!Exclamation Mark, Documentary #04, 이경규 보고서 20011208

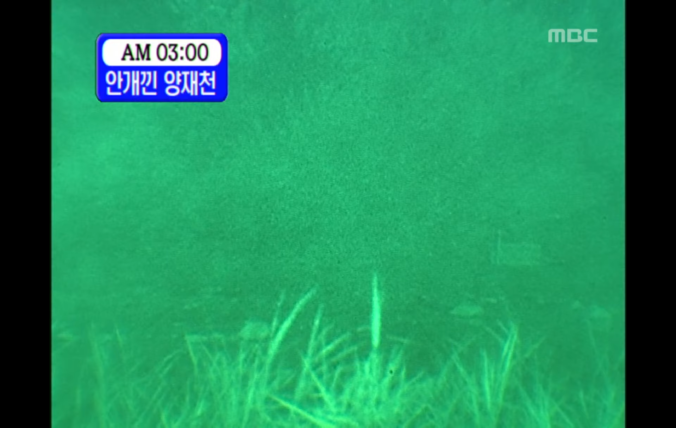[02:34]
지금 시간이 3시를 훨씬 넘었습니다. 너구리는 나타나지 않고 있습니다. 어? 너구리가
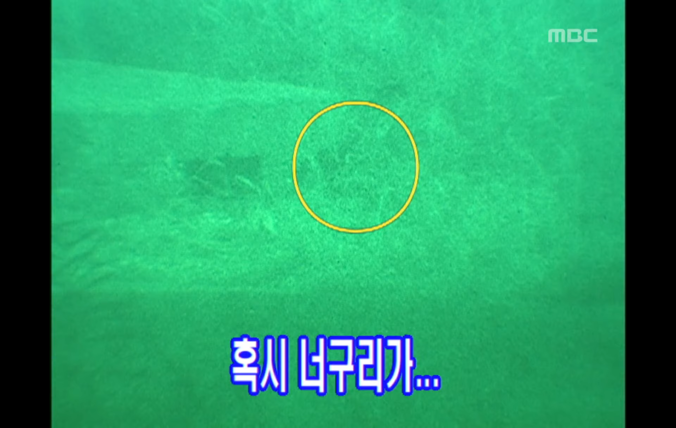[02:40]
아, 고양이다, 고양이. 아, 금증 고양이. 저 금증 고양이는 저희 프로그램과 사연이 있는 고양입니다. 등짝을 치고 나간 고양이죠? 예, 그렇죠. 아, 고양이가.
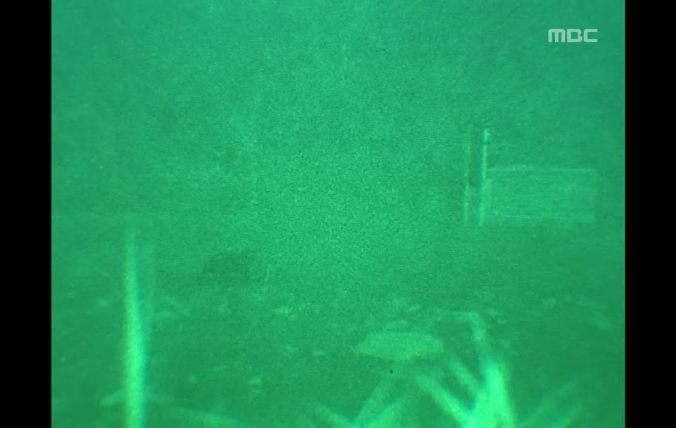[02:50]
아, 자, 리모컨 준비해주세요. 저로 들어가는군요. 들어가네요. 들어갑니다, 들어갑니다. 리모컨 준비해주세요. 네, 안녕하세요.
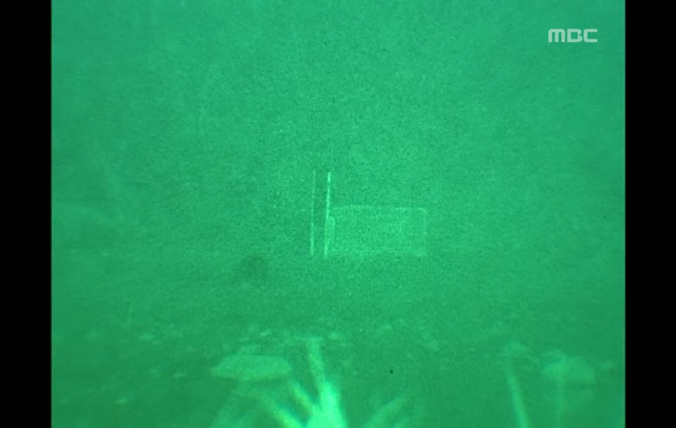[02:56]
아, 지금 들어가진 않고. 네, 밖에서. 테스트를 해보니까 좀 여의치가 않아요.
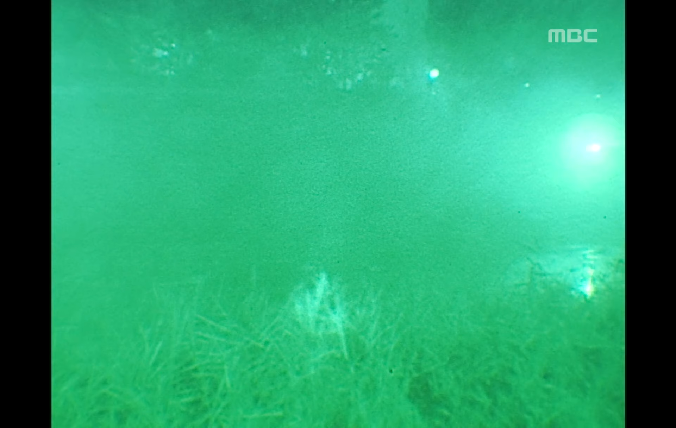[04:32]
너무 자욱해가지고 고객들이 전혀 보이질 않습니다. 뭐 이렇게 된다면 너구리가 어디서 나타났는지는 모르기 때문에 오늘은 말이죠.
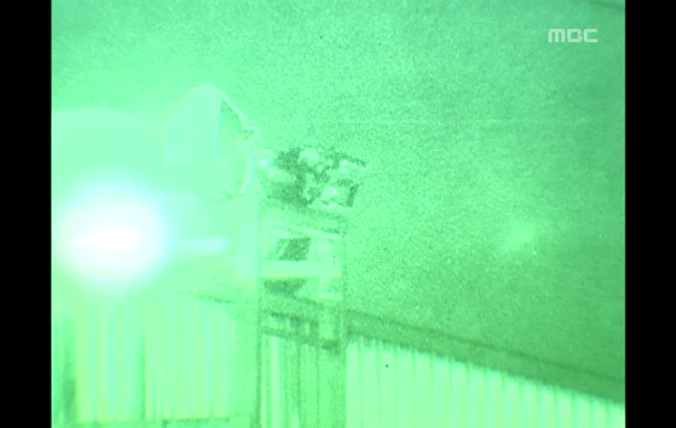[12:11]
지금 현재 다리 위에서 촬영하고 있는 분께서 저분이 사실 제일 고생합니다. 차가 달리기 때문에 바람이 또 일어나죠.
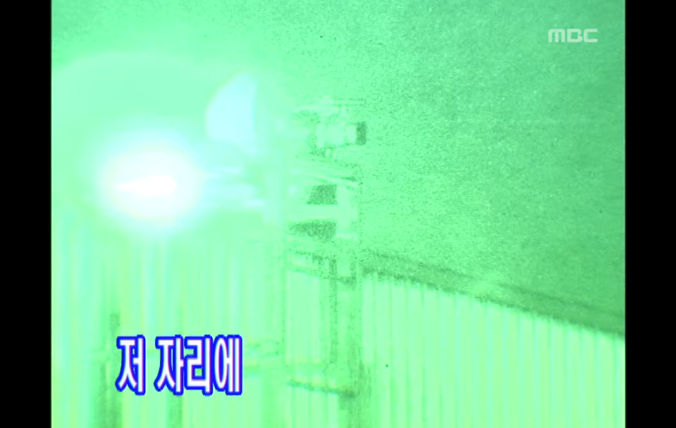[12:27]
그래서 감시를 못하기 때문에 저희가 12시에도 제 자리에 저 적외선 카메라가 있는지 확인을 한번 해보도록 하겠습니다.
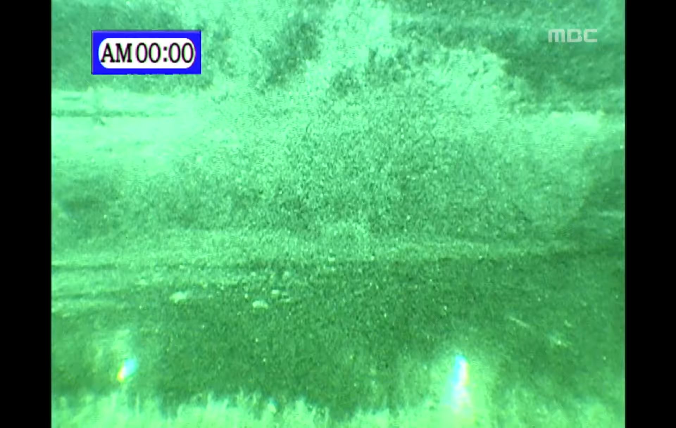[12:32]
자, 우리 너구리 포획틀 한번 들어가 보도록 하겠습니다. 야, 양재철 명물이죠? 뒤로 가시는 것도 나타났습니다. 뒤로 갑니다. 저기죠?